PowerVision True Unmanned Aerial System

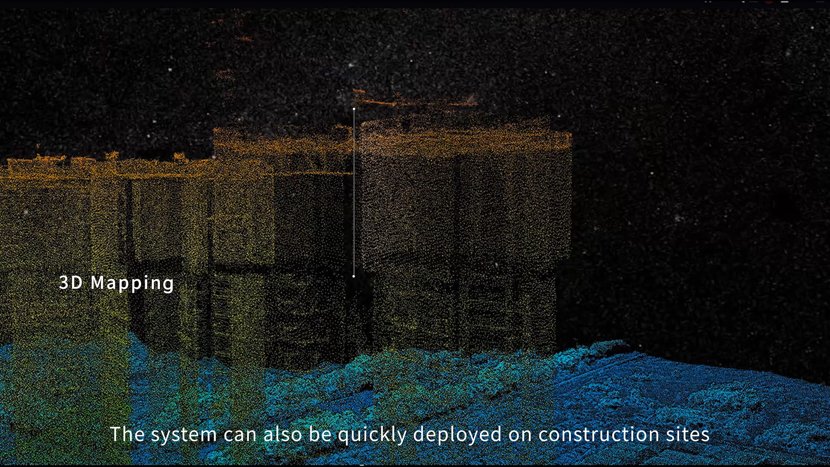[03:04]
The system can be quickly deployed on construction sites to perform flight inspections and 3D mapping at regular intervals.